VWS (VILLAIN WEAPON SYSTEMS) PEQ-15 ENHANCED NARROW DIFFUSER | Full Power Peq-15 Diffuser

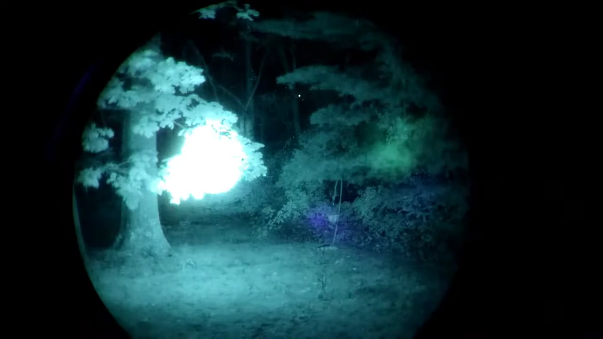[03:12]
or excuse me, the diffuser is going to magnify those. If we go right up to illuminator high, you'll see it's significantly brighter than the factory diffuser,
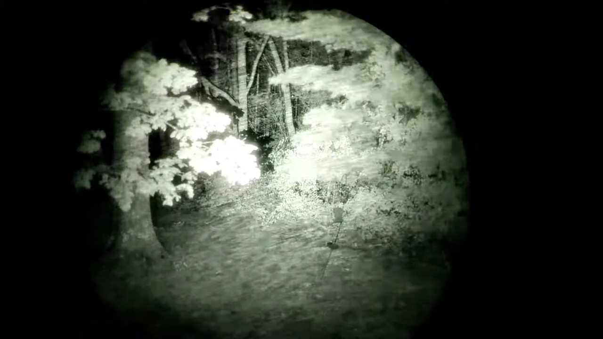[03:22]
which makes it, in and of itself, more usable.
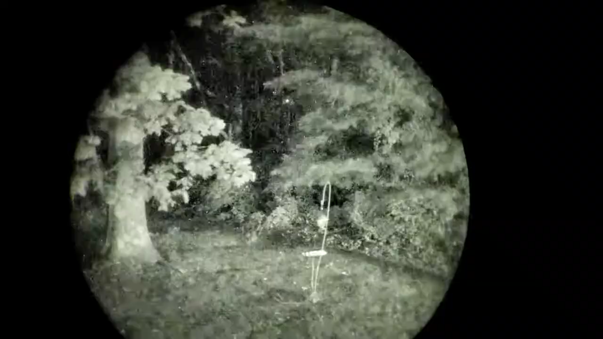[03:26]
The focus is way better.
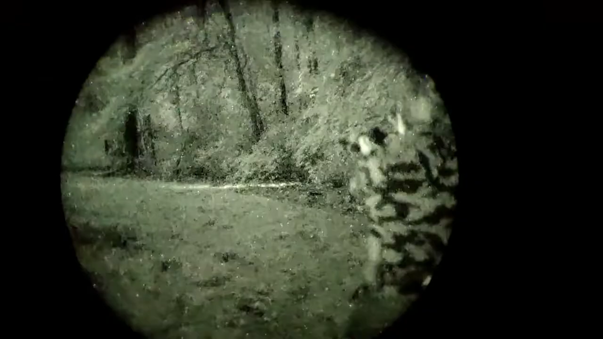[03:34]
You don't have nearly as much spill. You have a better hot spot with some spill around it.
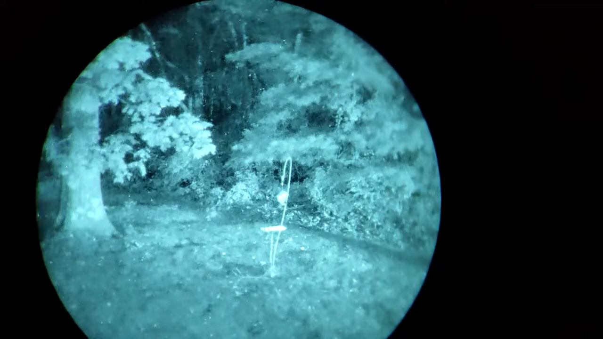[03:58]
the illuminator to its tightest beam, let's see how it looks now.
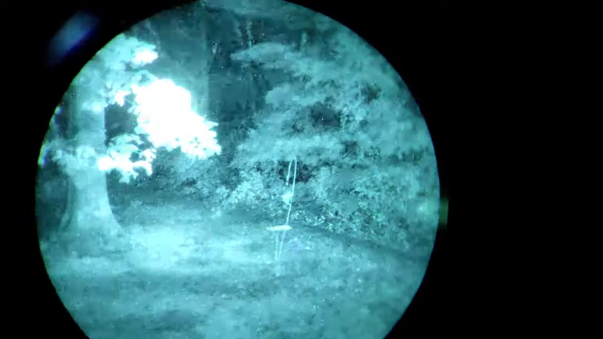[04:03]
So now, as you can see, the diffuser is working a whole lot better this way. Anyway, the beam is tighter. The artifacts are more focused, so you get a much cleaner image.
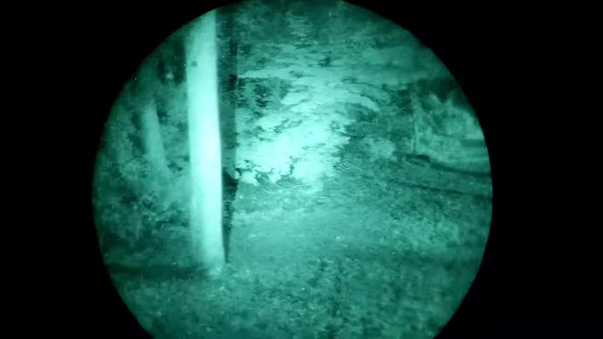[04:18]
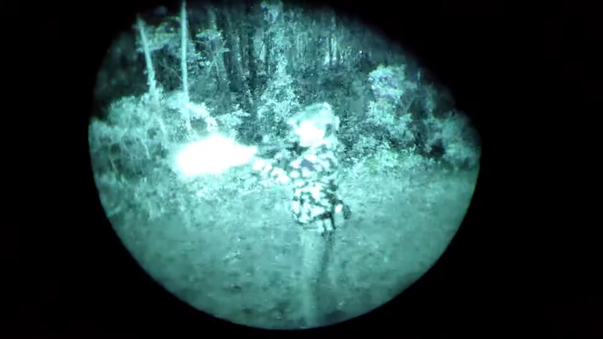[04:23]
And the manufacturer, VWS, Villain Weapon Systems, does recommend that, and says, you get the best performance when your illuminator beam is the tightest.
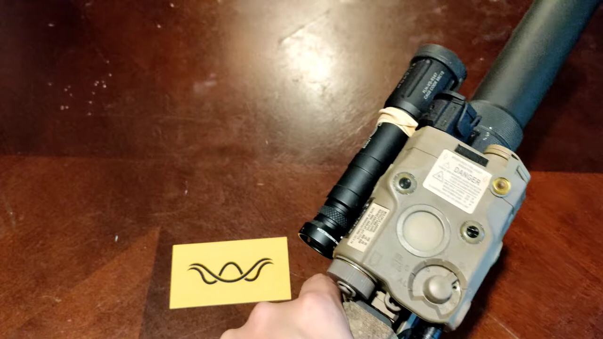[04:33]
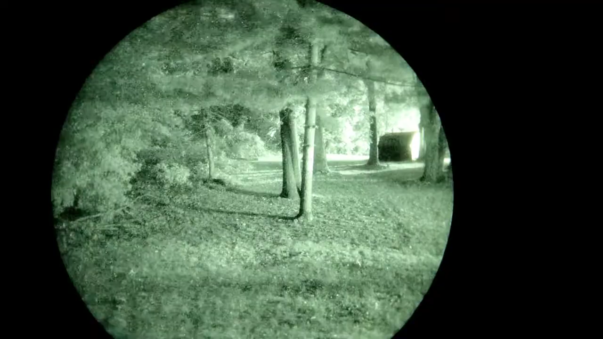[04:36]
Now, if we go up to high power, you can see where this thing really shines.
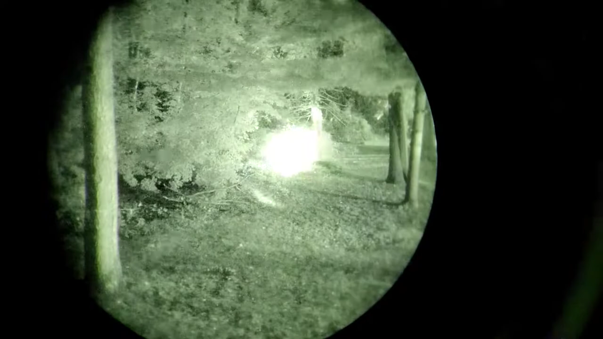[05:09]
and then test to see how the diffuser looks. So we're going to do that now.